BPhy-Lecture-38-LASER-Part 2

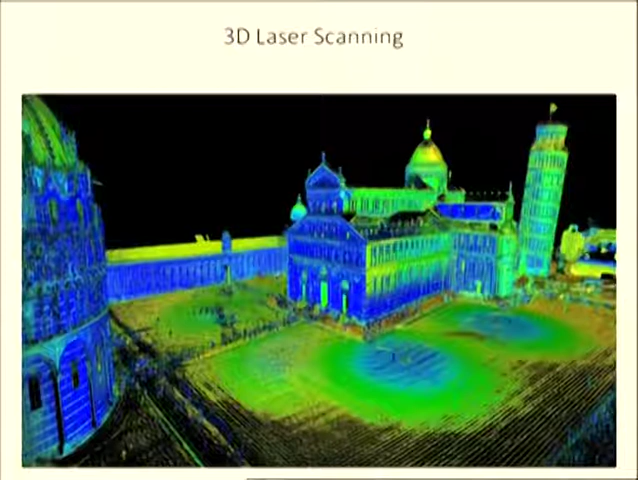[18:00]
આ પીઝાનો ઢળતો મિનારો, એની આજુબાજુના વિસ્તારનું 3D લેઝર સ્કેન કરવામાં આવ્યું છે, એટલે કલર તમને કદાચ દેખાય છે અલગ અલગ, એ લેઝર 3D લેઝર સ્કેનના કારણે છે.